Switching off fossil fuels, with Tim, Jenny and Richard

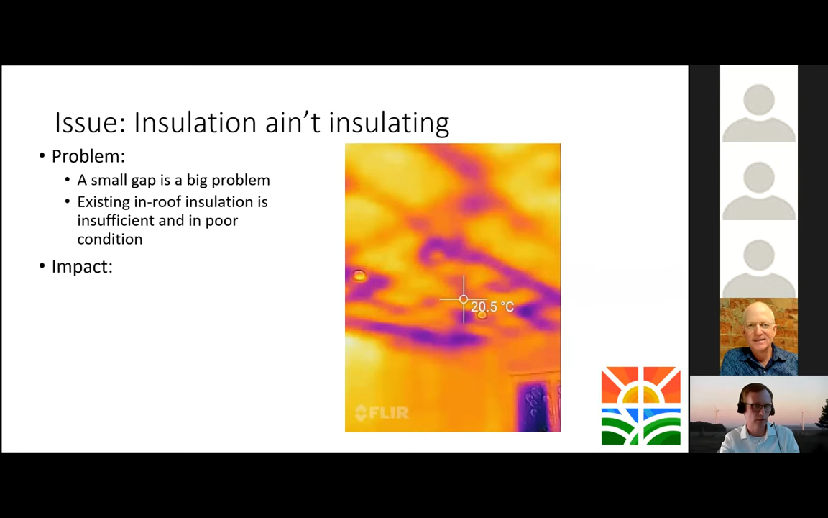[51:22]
On screen: spot 20.5°C
So it's not trivial. There's lots of spots, and this is really common. This is not the exception. So existing in-roof insulation is insufficient and in poor condition. So the impact, it compromises the thermal performance by more than you would think. So in my, I've formed a view over these 5 years that a typical
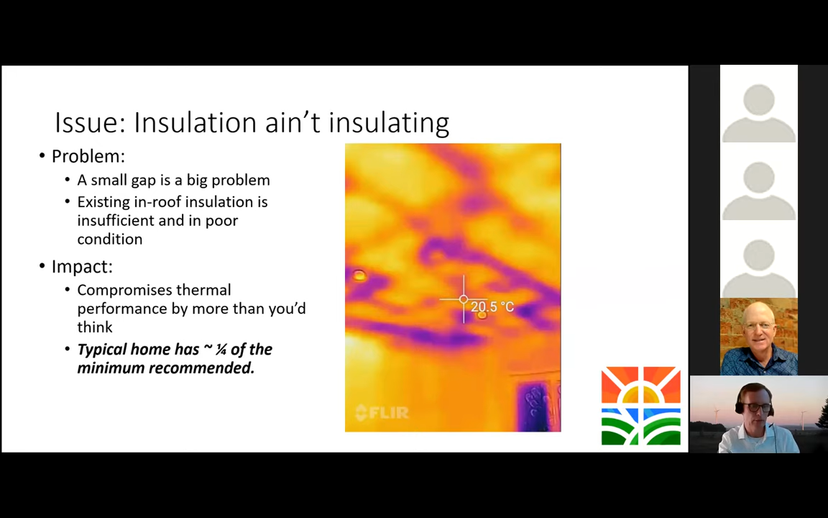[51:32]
On screen: spot 20.5°C
home has about a quarter of the minimum recommended level of ceiling insulation, and that's not good. So Jenny mentioned that 5% ceiling uncovered equals halving of performance.
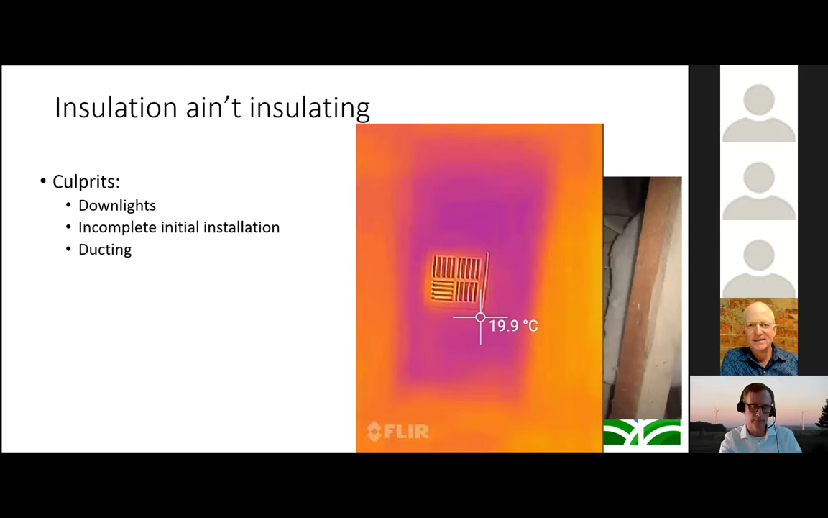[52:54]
On screen: spot 19.9°C
an air conditioning duct. Here's it from the other side.
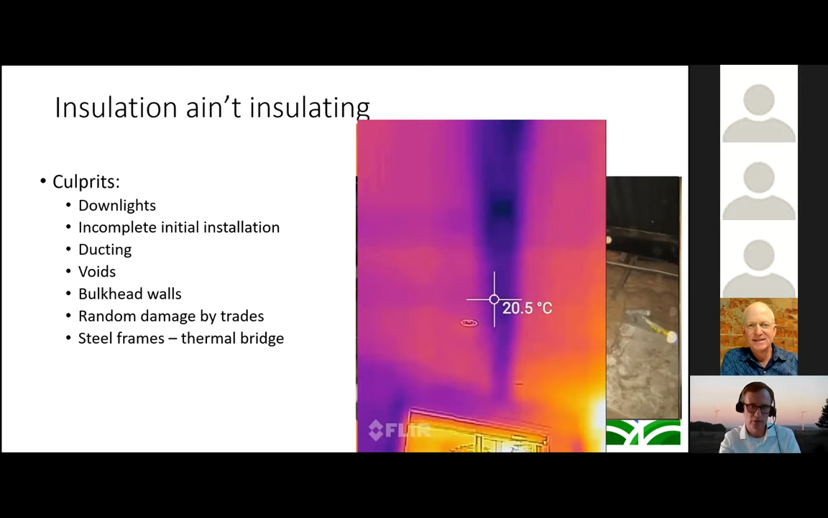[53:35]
On screen: spot 20.5°C
Bats still left in their bag. Jenny mentioned that.
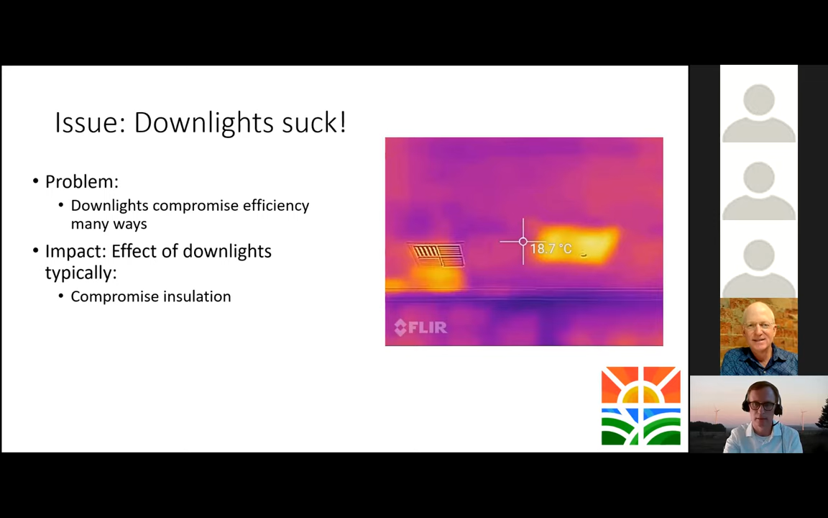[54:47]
On screen: spot 18.7°C
So here's a thermal image on a hot day showing a hot spot around a downlight. This is it, well, that sort of thing from the other side. You can see large gaps left.
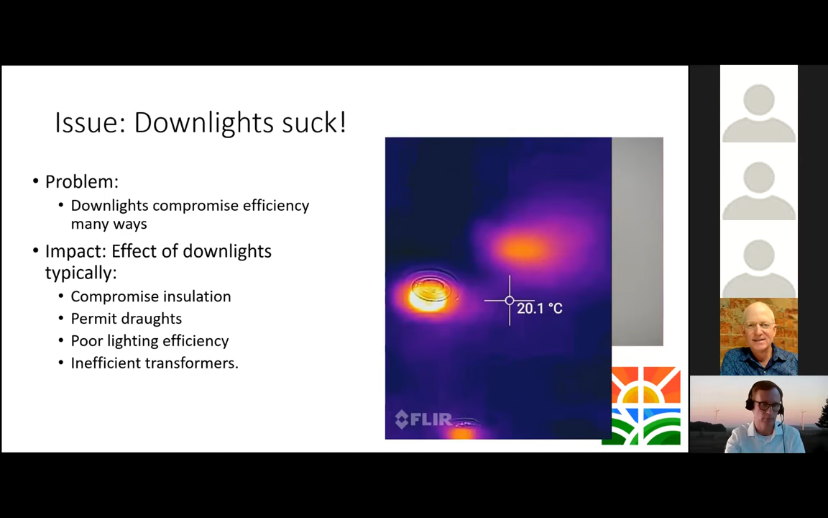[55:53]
On screen: spot 20.1°C
generating enough heat that it's visible from within inside the house with a thermal imaging camera. So the solution is, don't replace the light bulb with